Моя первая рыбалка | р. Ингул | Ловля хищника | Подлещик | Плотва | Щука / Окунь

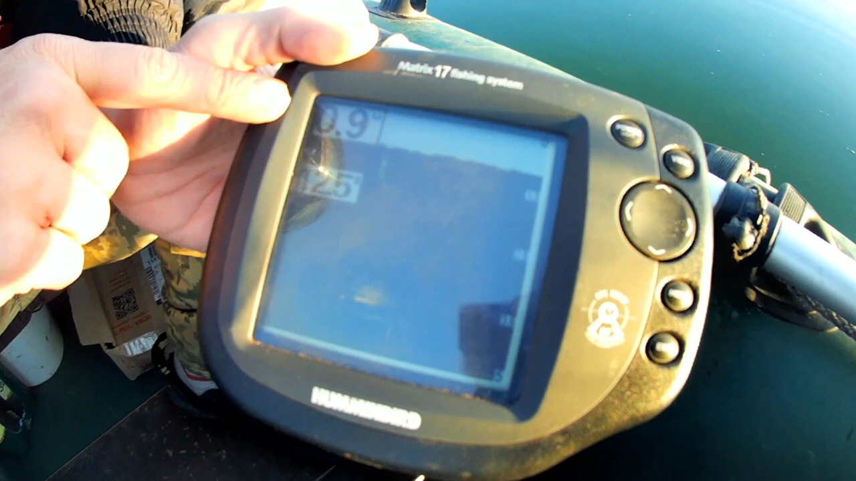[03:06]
И метра нету, да? Так, ну будем искать, будем
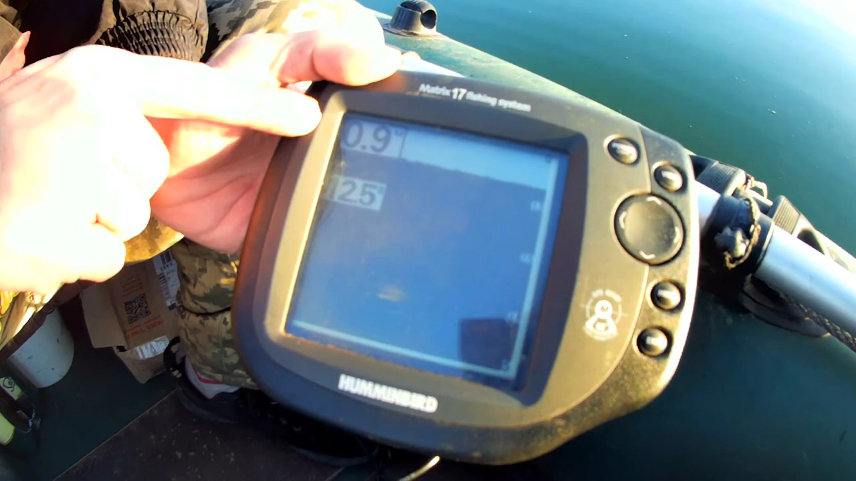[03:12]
плавать.
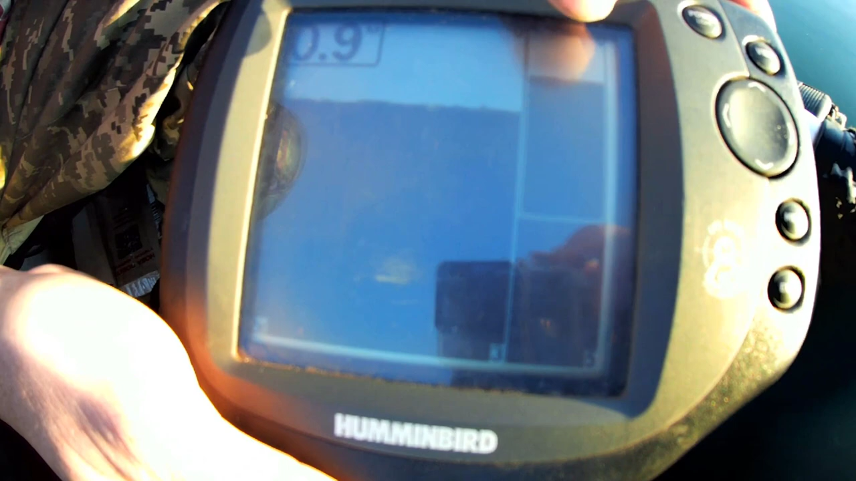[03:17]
Вот один мужчина, все второй мужчина. Именно конкретно показывает рельеф под нашей лодкой.
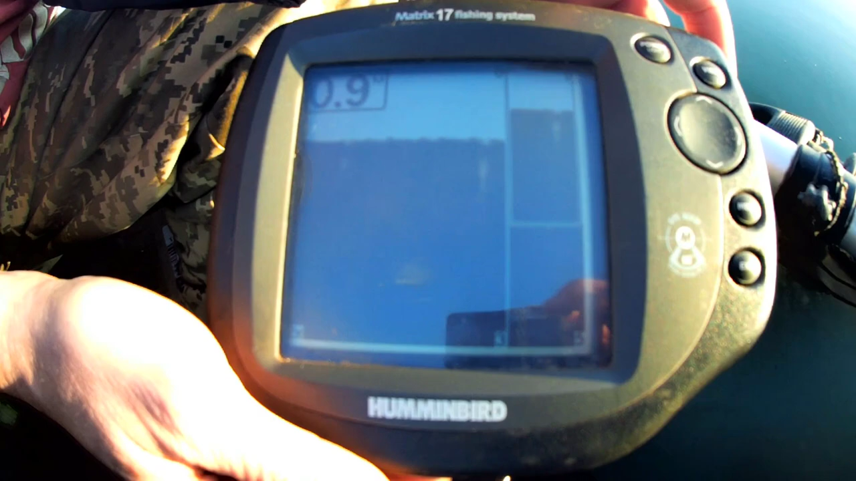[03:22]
А это уже больше квадратуру показывает вокруг лодки.
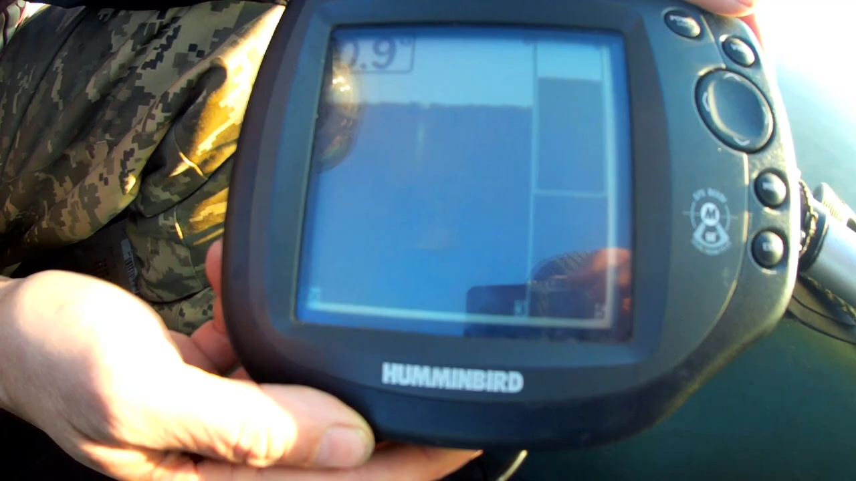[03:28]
Так, лодочки, будем пытаться искать ямы, ямки, ямочки, ямусики.
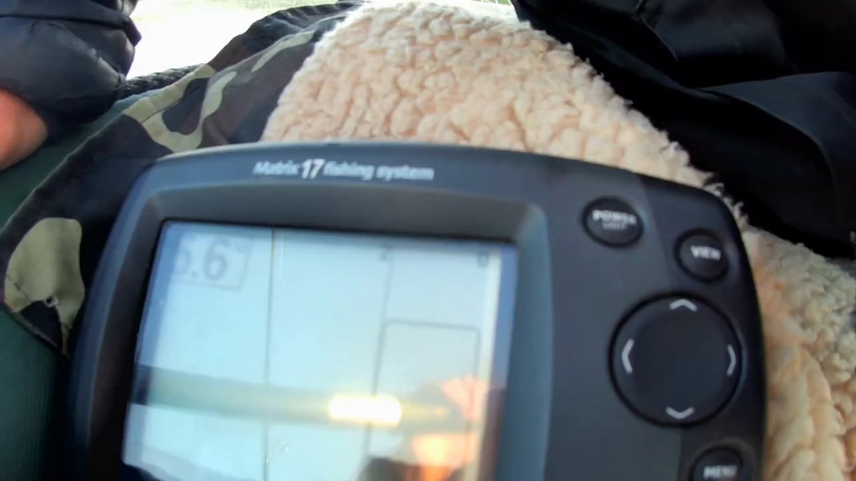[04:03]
Не показывает рыбку, не показывает. Опа, есть. Ну вот, видишь.
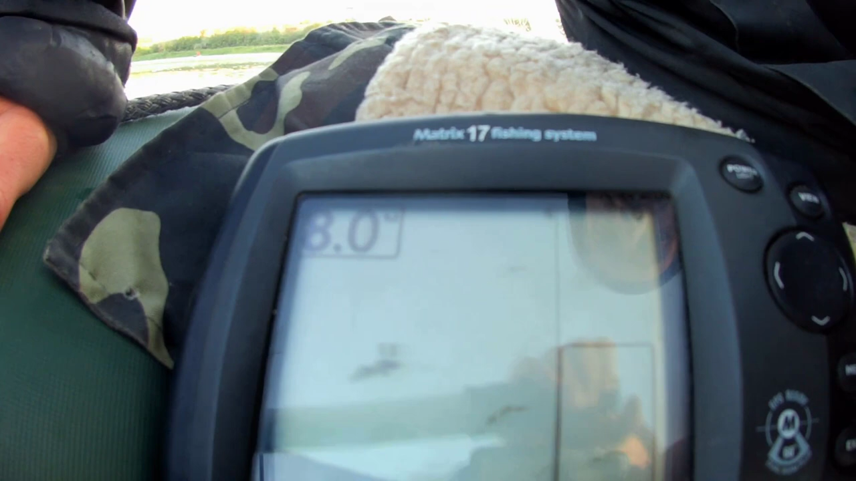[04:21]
Это хорошо, 8 метров. Можно попробовать.
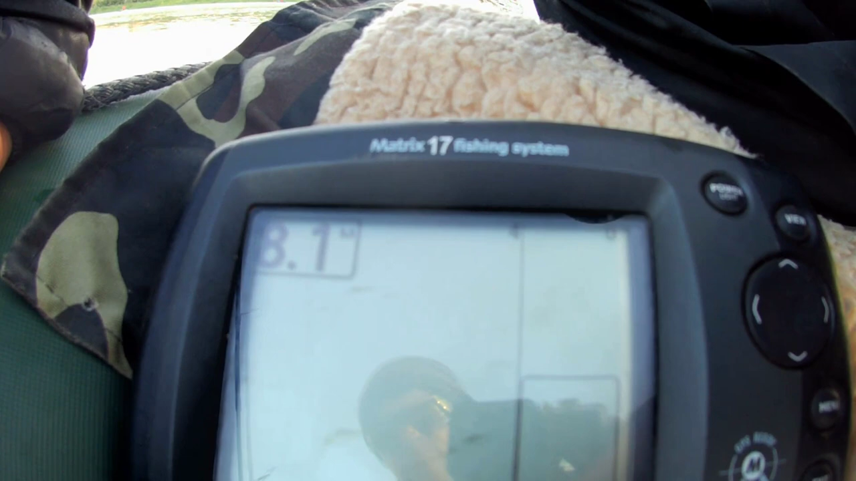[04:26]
Что-то мне не нравится. Тут немая такой ямы. Яма какой-то.
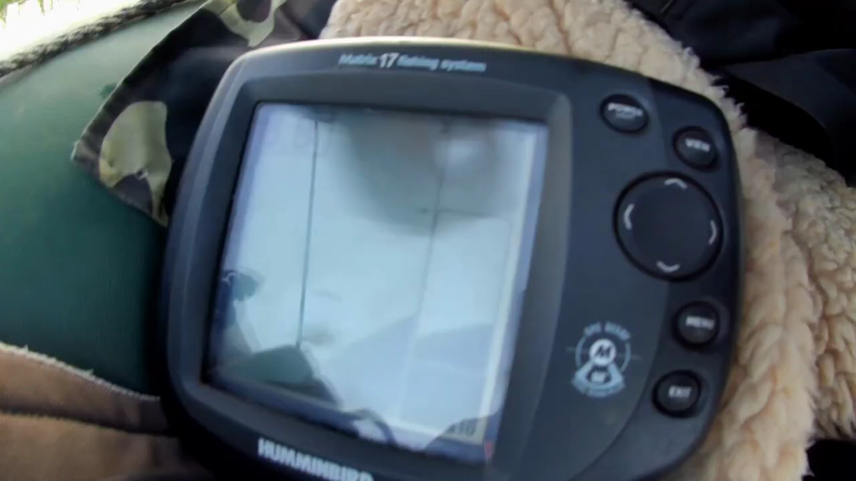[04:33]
По подъем. Подъем. Надо нас.
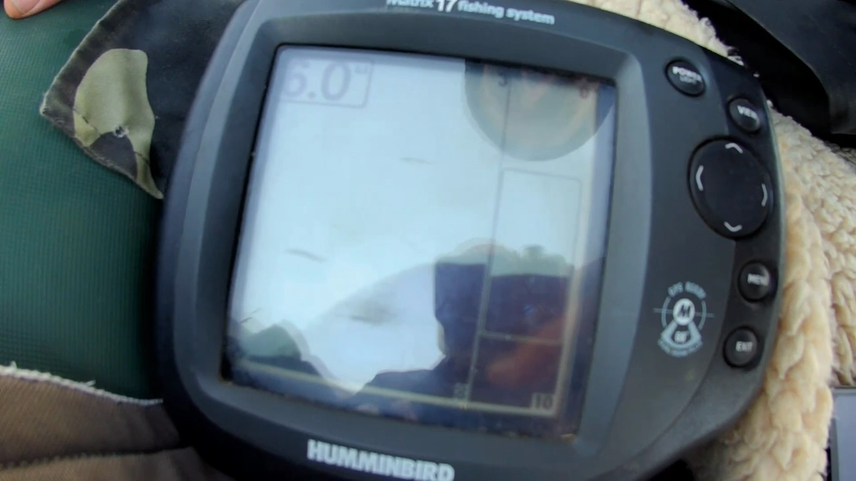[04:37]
Чтоб спускалось. Опля, и рыбка. Видите?
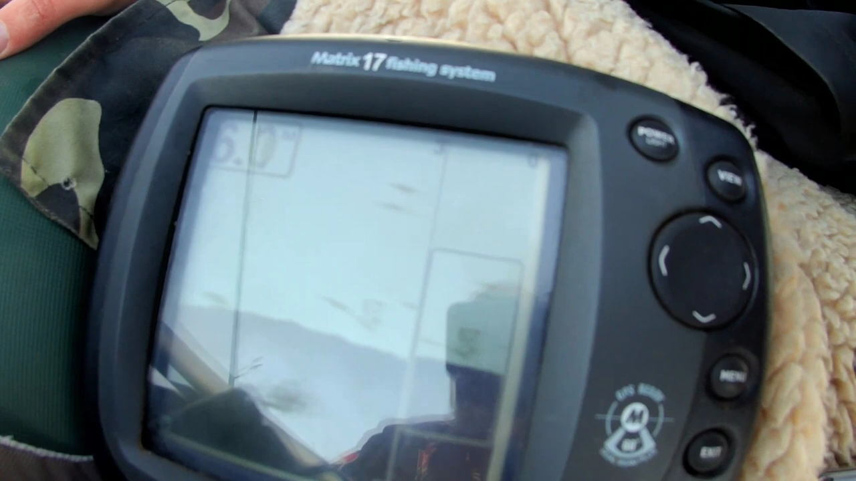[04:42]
На перекате сразу рыбка. Да. Все.
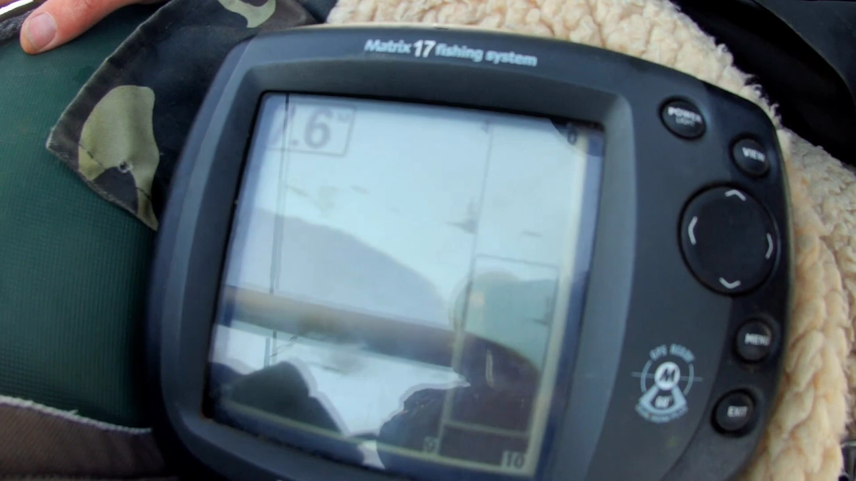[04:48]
Еще давай. Рыбка. Видишь, опять мы в яму. Вот эту сейчас. Опа, найдем.